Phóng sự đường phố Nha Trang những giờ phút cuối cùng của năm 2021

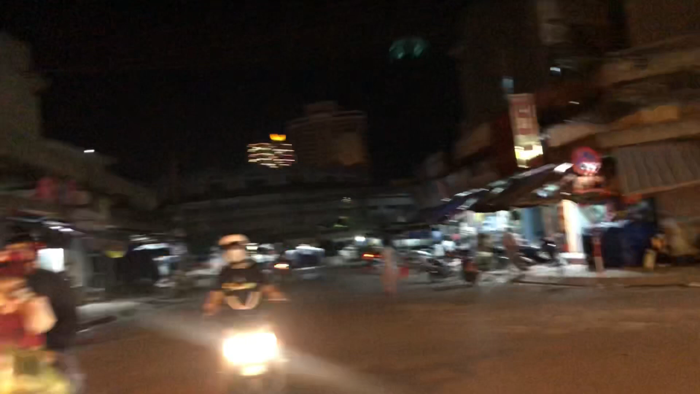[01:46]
Và bây giờ chúng ta tạm biệt chợ Đầm Tròn.
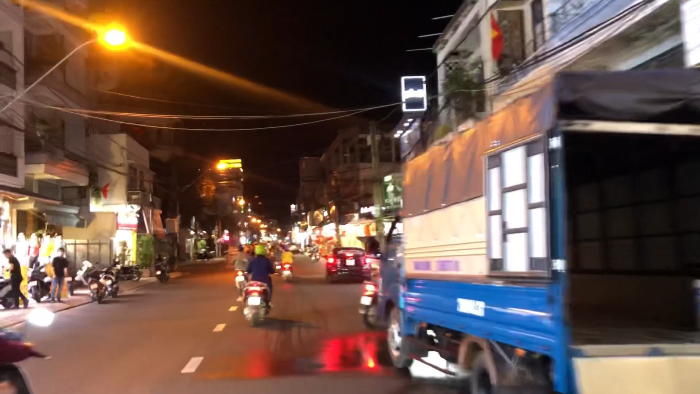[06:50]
Rồi tới depot rồi, bên tay trái là rẽ vào đường Nguyễn Thúc Kháng, có rạp cine Hưng Đạo. Bây giờ chuyển đổi thành nhà ở hay là văn phòng gì đó.
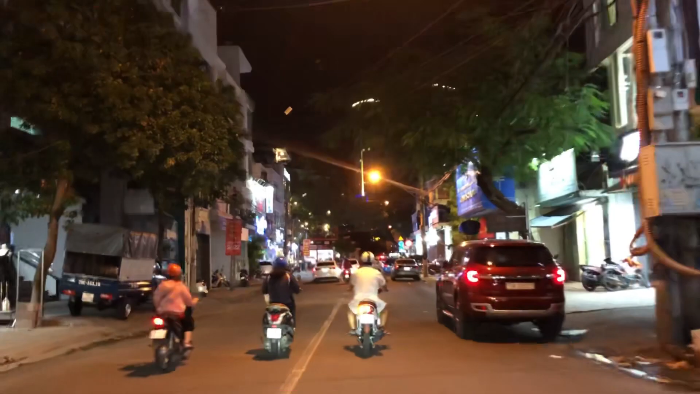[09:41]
Có cả cải chua, kim chi nữa. Họ bán được lắm, quanh năm luôn. Rồi đã hết đường Ngô Gia Tự, chúng ta gặp đường Lê Thánh Tôn.
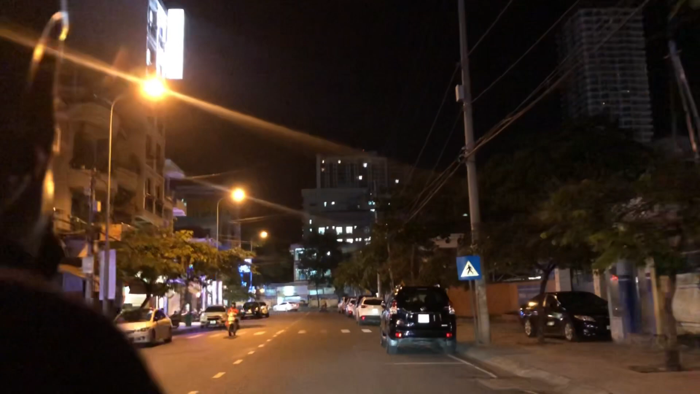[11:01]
và ngày nay là trường Lý Tự Trọng. Trước mặt quý vị thấy cái ngôi nhà lớn lớn màu trắng có đèn đó không? Đó, đó là bệnh viện, một phần của bệnh viện tỉnh Khánh Hòa.